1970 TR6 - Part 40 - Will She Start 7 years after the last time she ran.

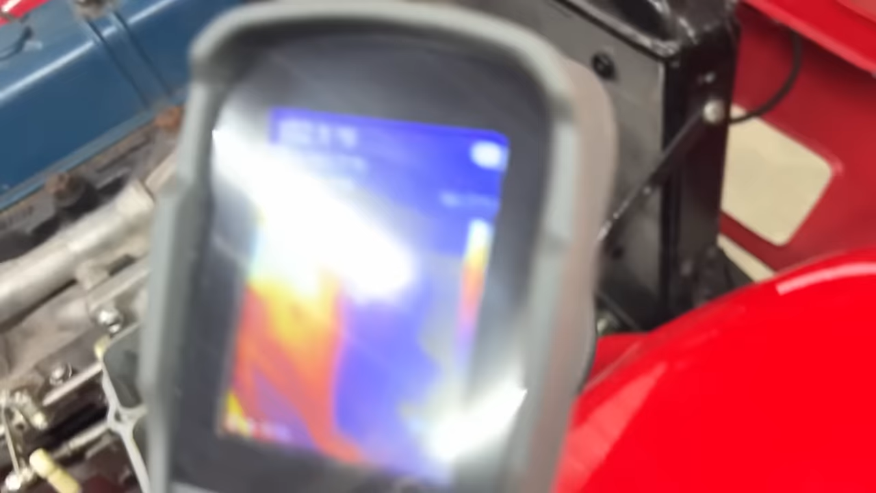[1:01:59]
Another interesting thing that we saw was this part of the radiator was cooler than
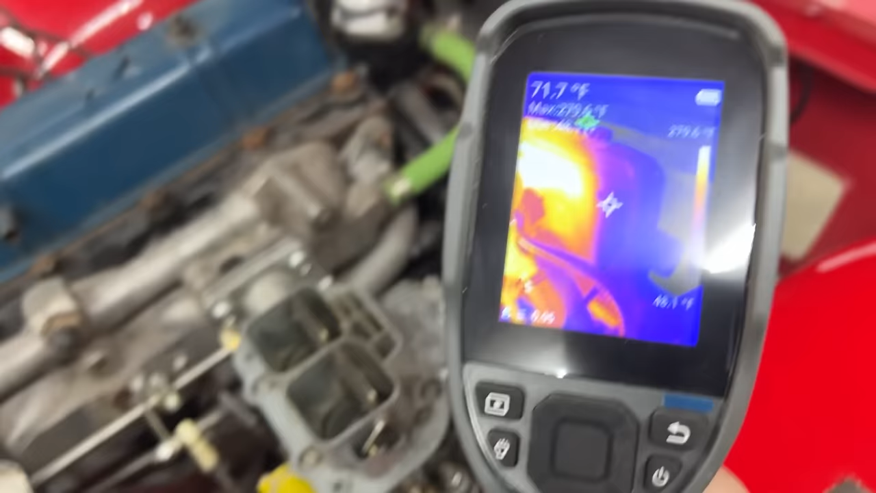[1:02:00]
the rest with my thermal camera.